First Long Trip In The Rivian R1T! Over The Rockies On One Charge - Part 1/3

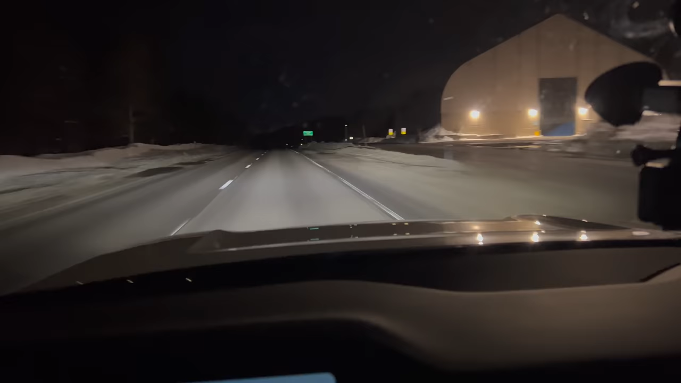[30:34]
And so, welcome to 10,662 feet.
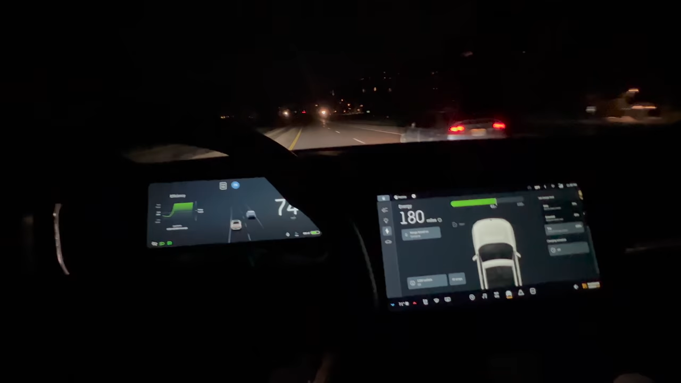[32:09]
but it usually is you burn a ton on the way up, and you can pretty much even yourself out on the way down, you know, sort of not losing anything from the top, because the truck also has rolling resistance, and I'm running the heater and some other things. But anyway, absolutely beautiful night for a drive, as usual. As I have been saying, 28 degrees Fahrenheit, cabin temperature set to 71.
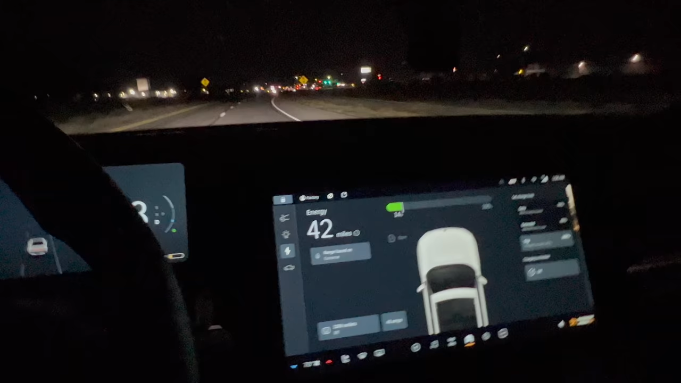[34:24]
So we made it officially across the big section of the Rockies, and we still have 42 miles of range remaining, predicted just because we were on that downhill. Look at this thing, phantom braking. Yep, it does that, and then there was actually nothing there. We are heading downtown right now to head to the hotel for the night that has a charger.